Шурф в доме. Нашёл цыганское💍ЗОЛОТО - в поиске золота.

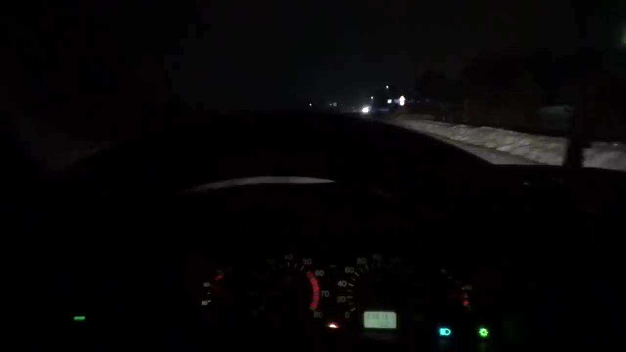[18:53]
наложил ток что блин перебежал кабан дорогу такой здоровый 11